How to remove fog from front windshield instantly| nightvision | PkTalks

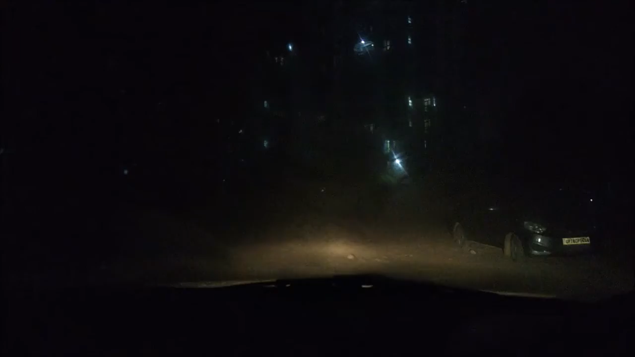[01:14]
यहां पर हम आपको दिखाता हूं
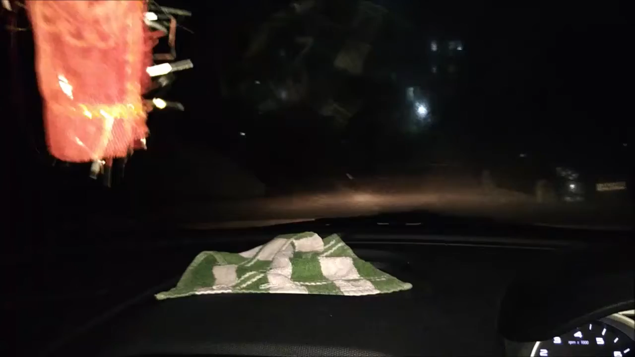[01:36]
स्क्रीन को पर देखना दीले दीले क्या होगा कि यह पूरी स्क्रीन अभी साफ हो जाएगी आप एक मिनिट लगेगा तो क्योंकि मैंने फूल स्पीड में कर दिया है इस वीडियो को बना रहा हूं आप पाहर का जो व्यू है वो